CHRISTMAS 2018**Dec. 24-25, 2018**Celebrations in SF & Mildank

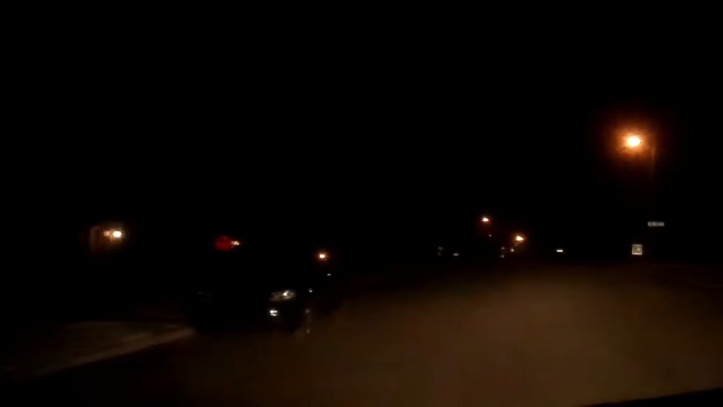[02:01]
Headed out the door for Sioux Falls, South Dakota.
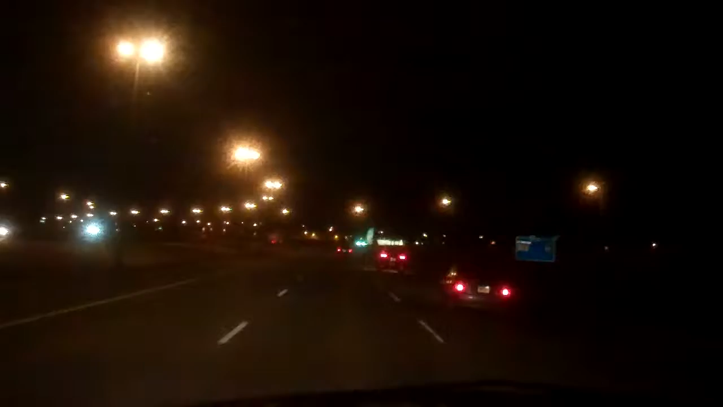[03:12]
Takes me back to 2 years ago, coming through the slippery roads, and not long after, Super Sam was born. Little Target stop here on Christmas Eve, hitting that 9 o'clock hour. Mass will be coming up here, 10 o'clock, services just about everywhere.